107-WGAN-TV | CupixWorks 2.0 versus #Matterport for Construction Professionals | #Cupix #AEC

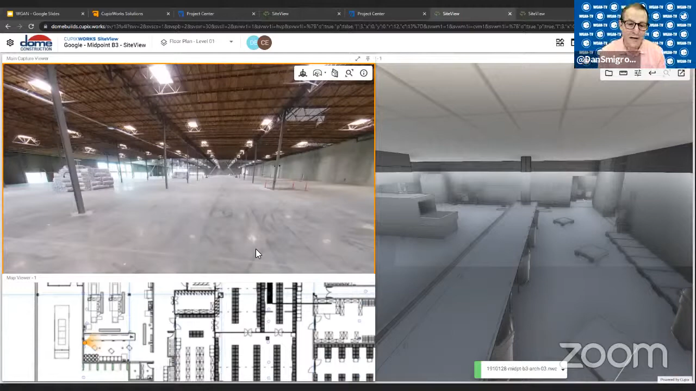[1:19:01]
shiny floor and the ceiling's too far to to to read the uh uh for matterport camera or know where it is this is a a really super difficult space to do with a matterport pro 2 camera yes you could use a ricoh theta z1 and there'll be a crazy workflow around how to use that uh